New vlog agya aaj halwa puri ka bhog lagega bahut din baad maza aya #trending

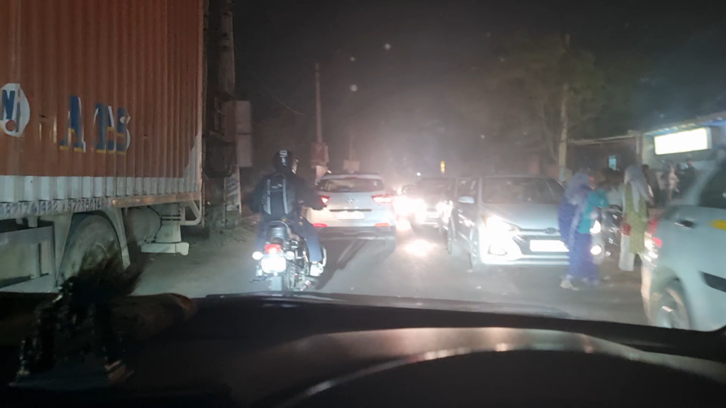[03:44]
भाई रोड हो रखा था ब्लॉक, बहुत लंबा जाम लग गया था भाई, शादी थी किसी की, शादी ब्याह में तो भाई ये सब झेलना पड़ता ही है। तो फाइनली हम तो यहाँ से निकल चुके हैं,
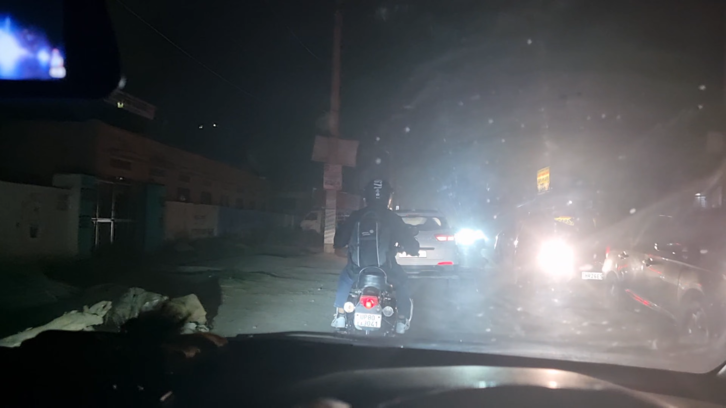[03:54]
सामने लाइट बहुत ज्यादा पड़ रही है, बहुत बुरा हाल हो रहा है, शीशा साफ नहीं है।
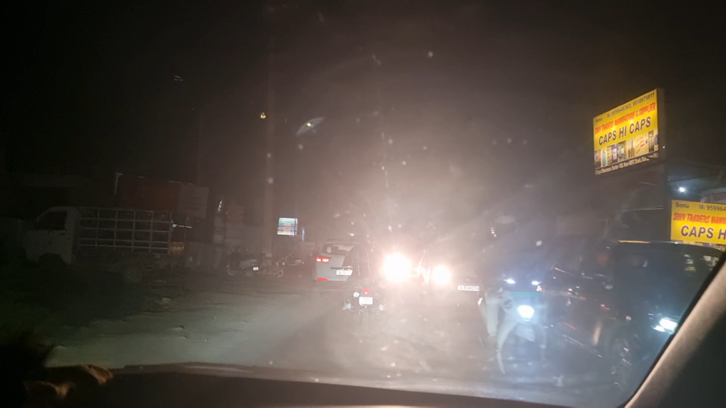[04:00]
ठीक है तो चलो भाई चलते हैं, हमें यहाँ से 4-5 किलोमीटर आगे जाना बस। तो मिलते हैं जी, ब्लॉग में बने रहिएगा।